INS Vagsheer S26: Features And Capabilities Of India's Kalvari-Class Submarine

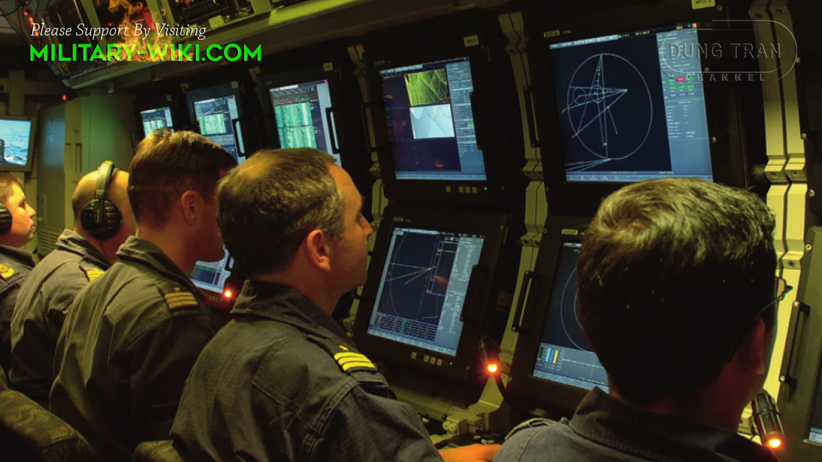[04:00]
It has a sonar system is capable of low-frequency analysis and ranging, enabling long-range detection and classification.